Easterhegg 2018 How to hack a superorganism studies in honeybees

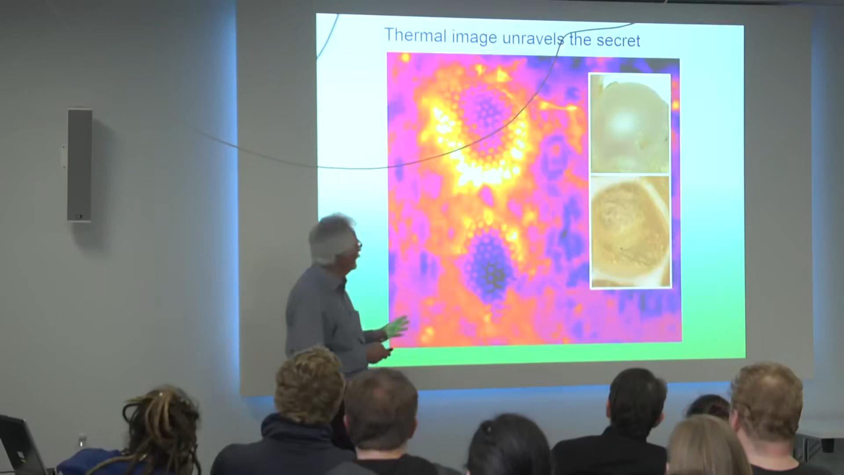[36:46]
Das hier ist auch wieder so der Wabenrand.
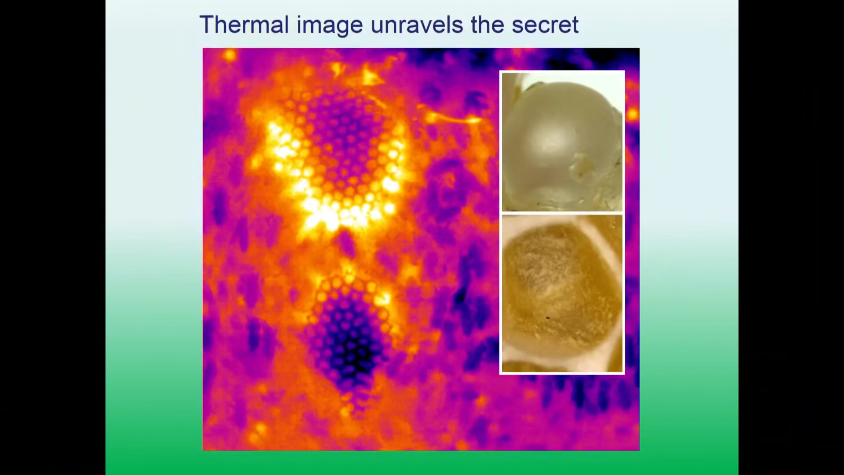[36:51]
In der Mitte sind die Zellen fertig und hier werden sie gebaut. Und Sie kennen jetzt diese Art der falschfarbenen Darstellung schon aus vorherigen Bildern. Was hier passiert, ist Folgendes. Die Bienen beginnen die Zellen rund anzulegen, wenn man hier so sehen kann.